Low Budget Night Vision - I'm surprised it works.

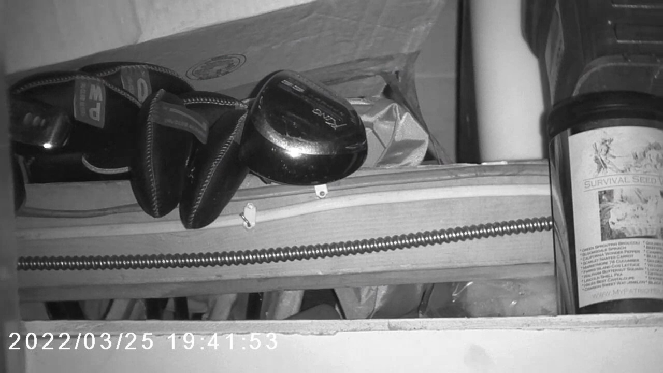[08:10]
this is a Guncraft M6, I'm trying off the IR night vision goggles, that's in my attic, in my garage, it is pitch black, I can't see anything, I'm in my garage,
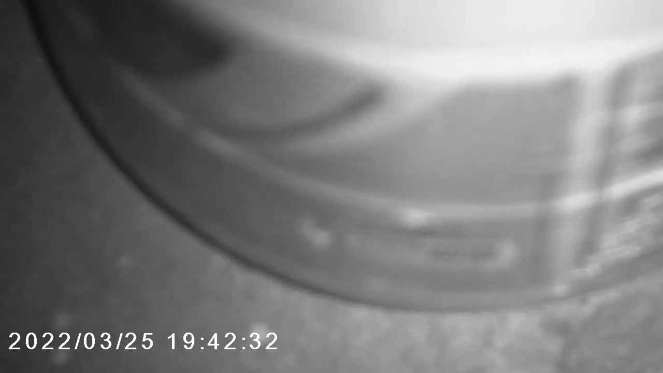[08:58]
there's a gun stink right in front of me, and I can't even see it, not one bit, it's pitch black,
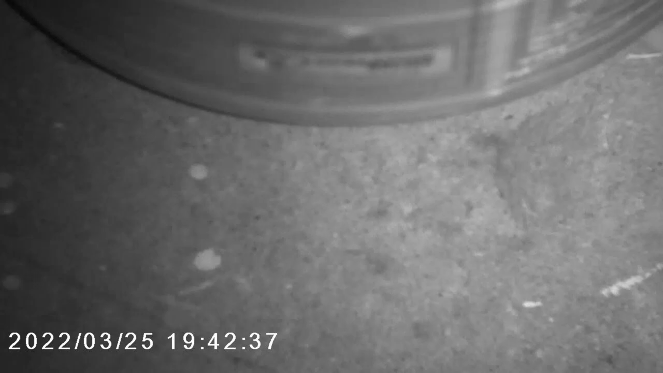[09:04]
There's some golf clubs up there, focusing on some golf clubs,
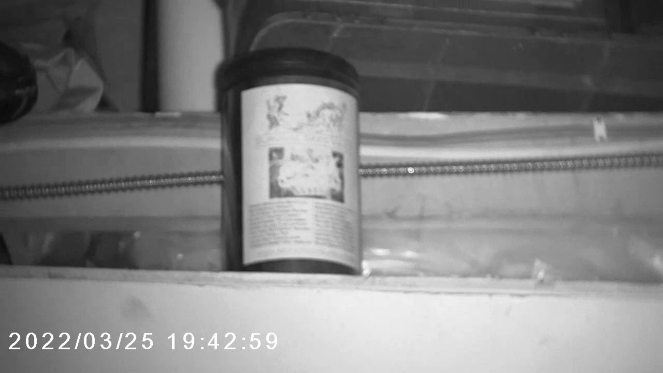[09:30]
pitch back back there, I can't see it, put the I.O.
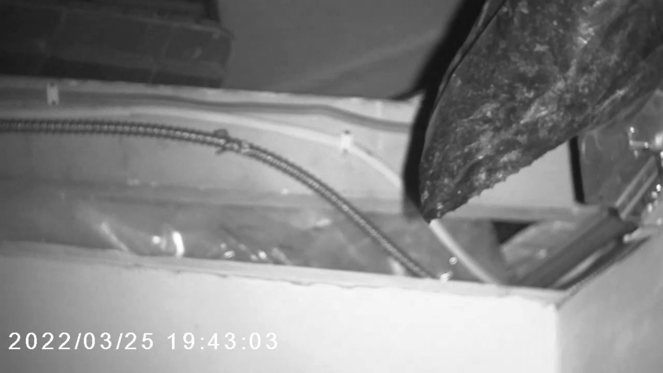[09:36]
on here and fix it up pretty nice and just focus in,
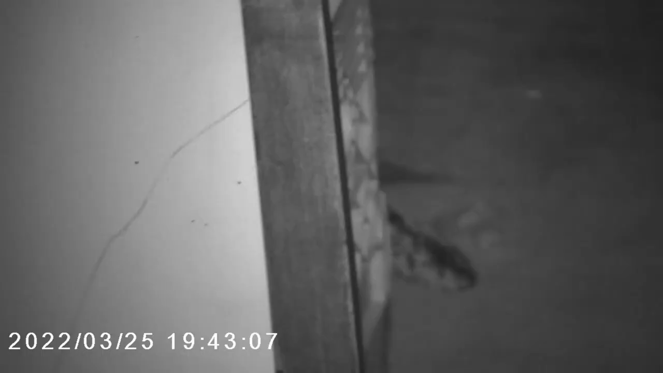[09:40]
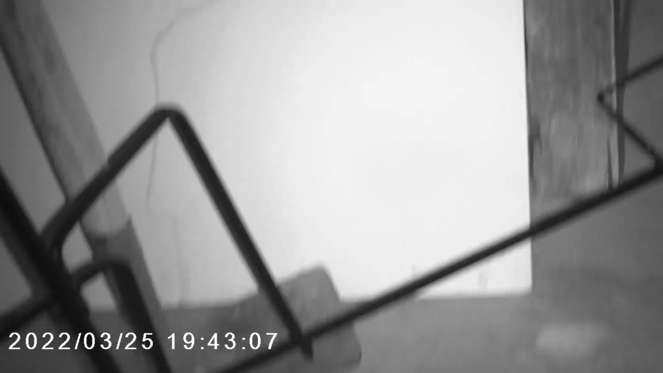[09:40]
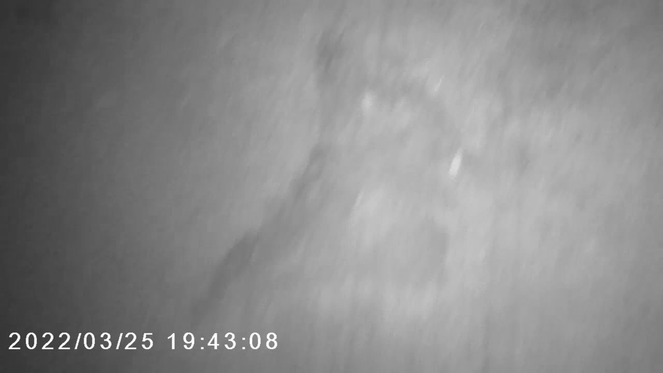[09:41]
pretty nice, peach tree over there,
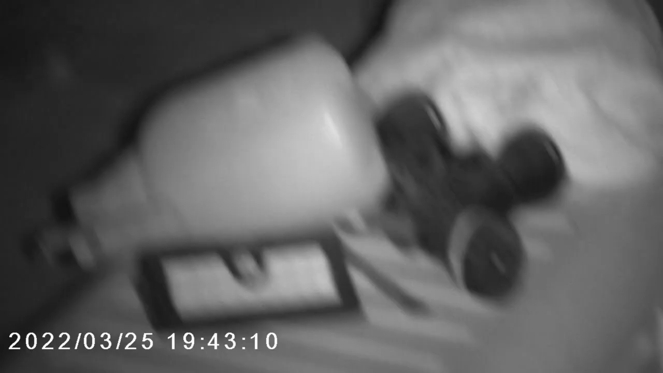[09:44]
lots of light on in the back, but in the corner there I can't see anything with a naked eye.
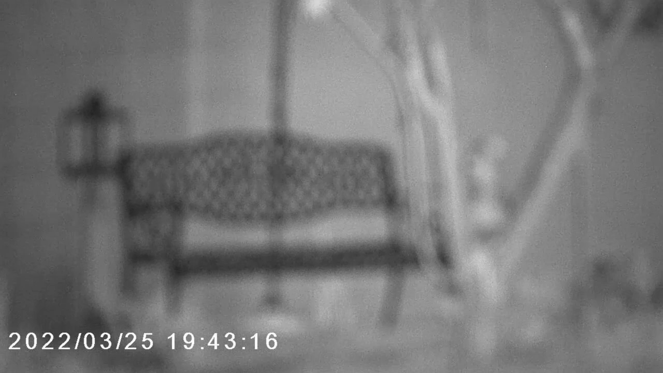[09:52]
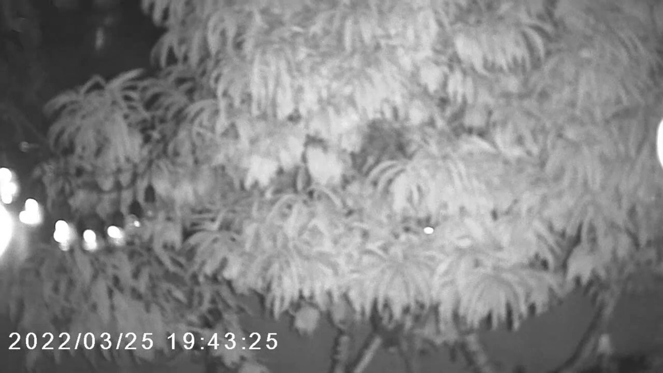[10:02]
There's my garden over there, pitch back, I can't see anything, cannot see anything with a naked eye.
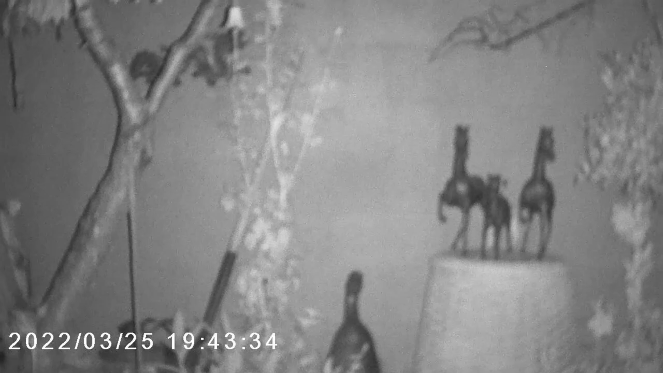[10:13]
At most I can see that there's a tanner back there, just barely.
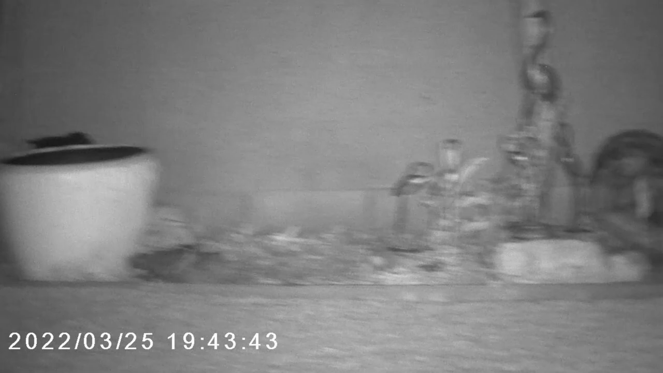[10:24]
There's that lemon tree there, that's a pomegranate, there's five different peaches on that tree.
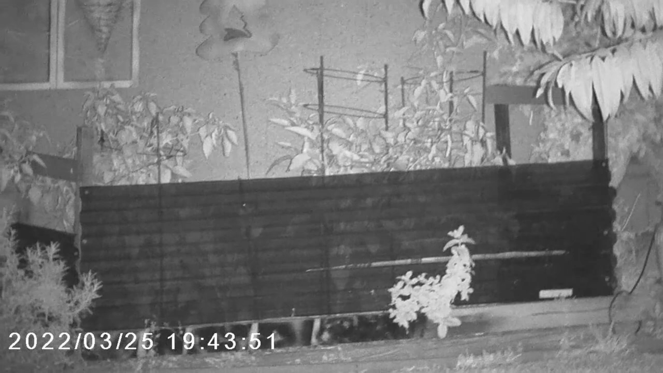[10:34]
But yeah, I can't even see that black bench back there, so awesome. So this is a test of the night vision, golf clubs.